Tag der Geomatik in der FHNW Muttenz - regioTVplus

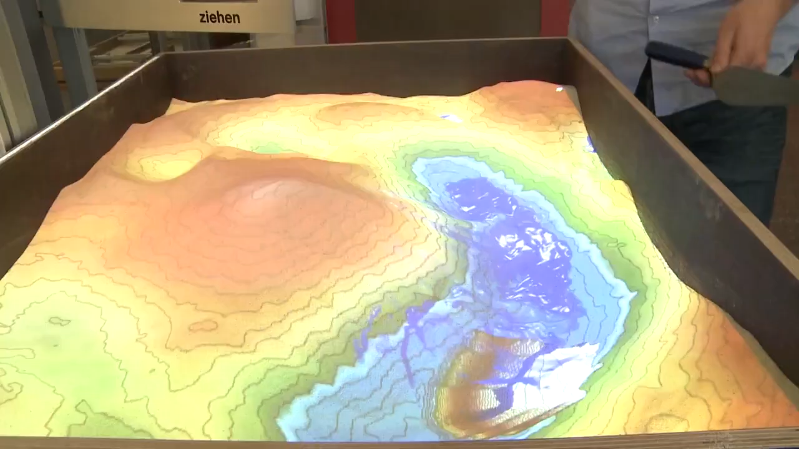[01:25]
Unser Sandkasten ist jetzt in der Schweiz, wenn man so will. Und dann tut man in Echtzeit das Gelände aufnehmen, jetzt mit der Xbox.